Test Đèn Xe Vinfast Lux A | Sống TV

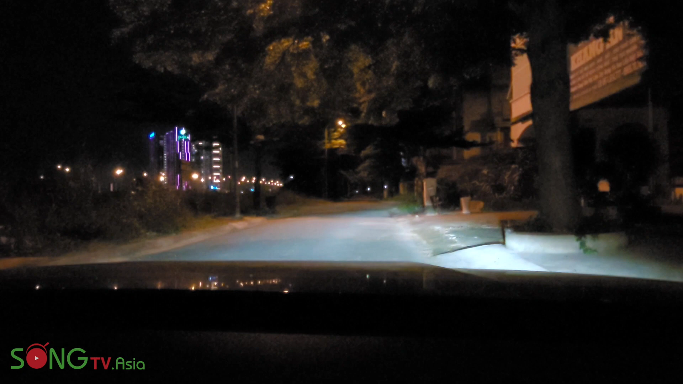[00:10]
Hello hello xin mến chào tất cả các anh em đây là kênh Sóng TV hôm nay thì mình đang ngồi trong xe bây giờ là khoảng 9 giờ 15 phút tối và trước đây mình có nhận một cái comment của một anh bạn hỏi mình về chiếc xe VinFast đó là có nên độ đèn cho nó hay không thì câu trả lời của mình dành cho anh đó là nên hay không đó là tùy vào cái khẩu vị của bạn về độ thẩm mỹ cũng như mức độ ánh sáng mà bạn cần thiết và
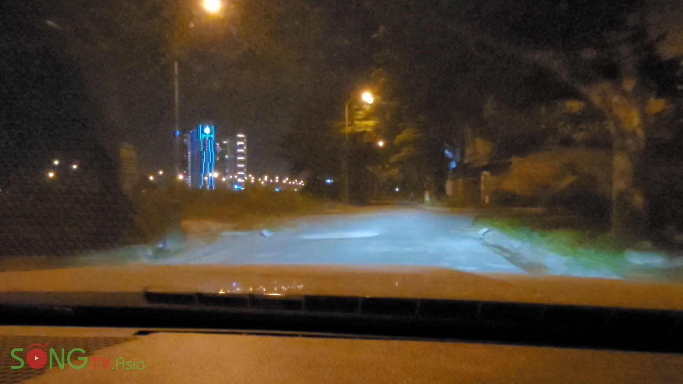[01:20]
và bạn có thể thấy là ánh sáng của chiếc VinFast này nó tương đối là nó ngon đó mình thì mình cảm thấy hài lòng
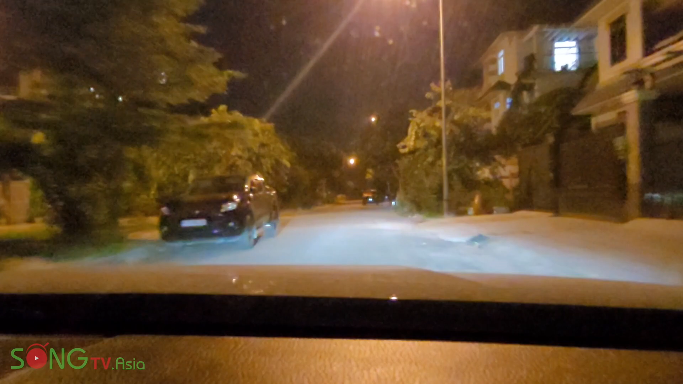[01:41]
và video clip này mình cũng hy vọng là anh bạn khán giả của mình cảm thấy hài lòng mình có mời ảnh uống tuy nhiên là ảnh ở tận Bắc Giang xa quá đây là một khu dân cư ở Sài Gòn quận 9 thì nó cũng tương đối là và đèn đường cũng hơi nhiều ha Bây giờ mình sẽ đi
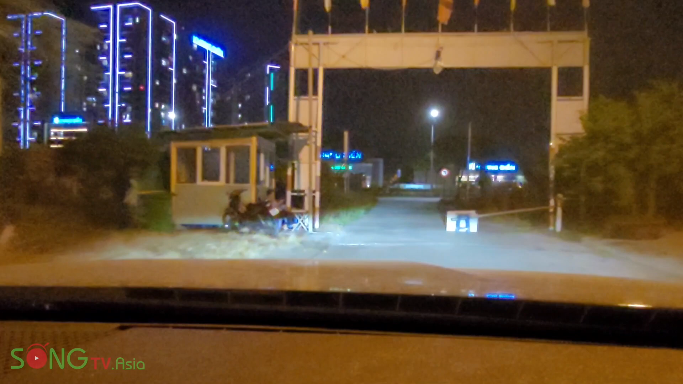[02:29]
đây ví dụ đây là một cái vùng mà nó sẽ tối thui mình sẽ thử tắt đèn cho các bạn coi à à à ở đây là mở đi
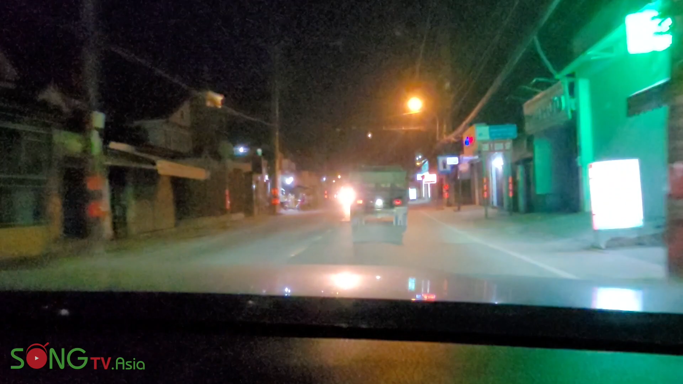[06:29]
Hãy subscribe cho kênh La School Để không bỏ lỡ những video hấp dẫn Hãy subscribe cho kênh La School Để không bỏ lỡ những video hấp dẫn Môi trường có đèn đường một bên Môi trường ở trong một khu dân cư Có ít đèn đường
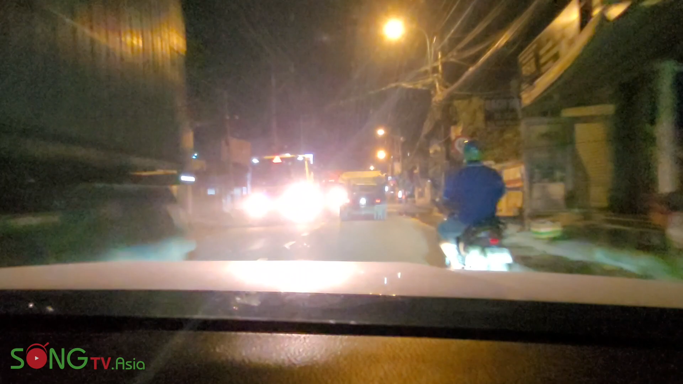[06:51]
Và mình đã đi tới đây là cái môi trường thứ 3 rồi Đường nhỏ có đèn đường một bên Và sắp tới mình sẽ đi tới cái môi trường thứ 4 Đó là đường không có đèn đường Và mình cũng cảm ơn anh bạn đã gửi những câu hỏi cho mình
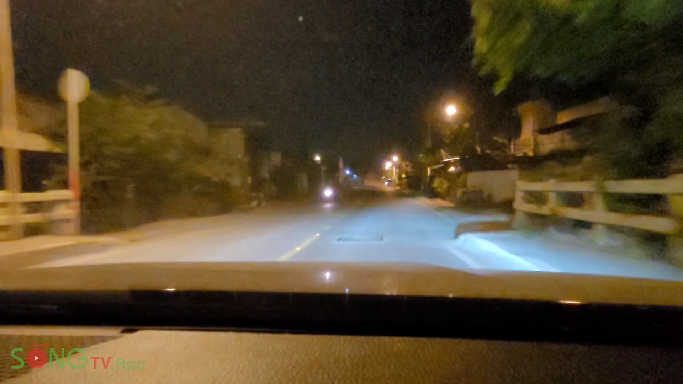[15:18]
Bạn thấy đó Khi mà xe mình đi tới Là cái luồng sáng này Phát ra ngay
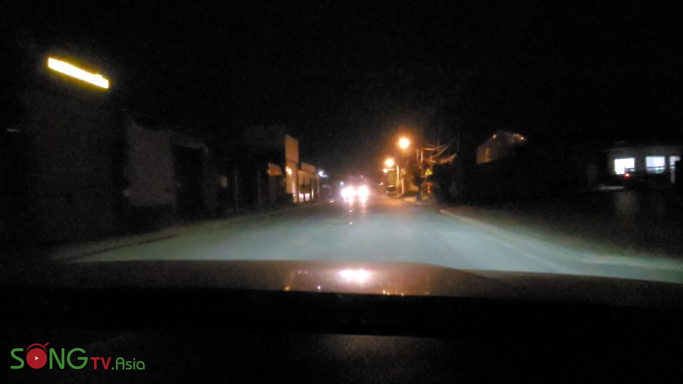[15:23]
Đây Một đoạn tối nữa Bạn thấy đã chưa
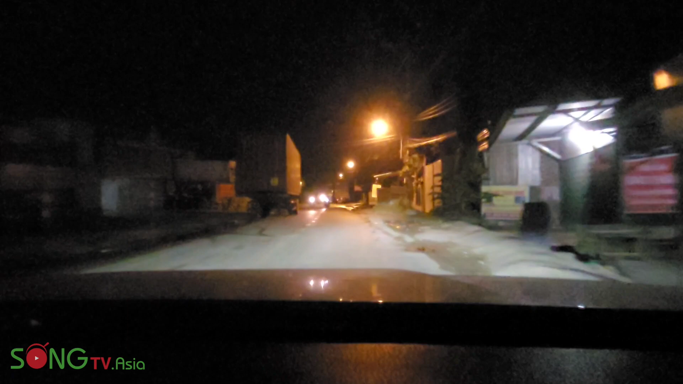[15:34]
Rồi Ok Mà mình nghĩ là Video clip này Mình đã dành cho bạn Khá nhiều rồi Thứ nhất là Mình Test đèn xe Trên 4 cái môi trường Môi trường thứ nhất Đó là Khu dân cư Có ít đèn đường Nhưng mà có nhiều bóng cây Môi trường thứ 2 Đó là Đường Lớn Có đèn đường 2 bên Môi trường thứ 3 Là đường nhỏ Có
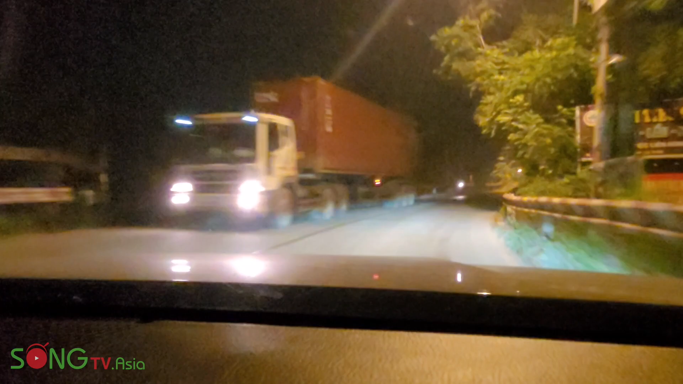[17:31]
Hiện tại mình đang ở một đoạn đường Mà tạm gọi là nó tối thui Đó Hai bên không có đèn đường
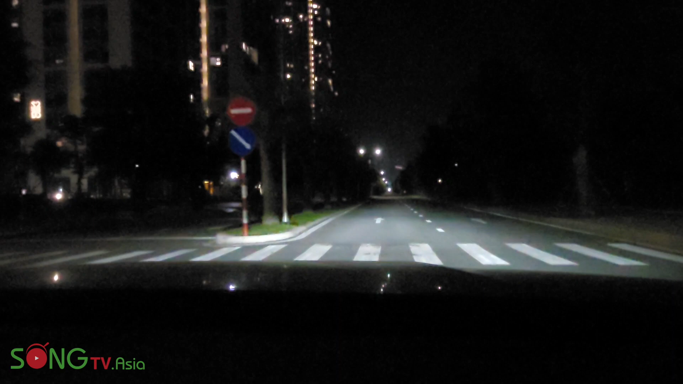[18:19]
Hả Hả Tối thui Đèn lên Sáng trưng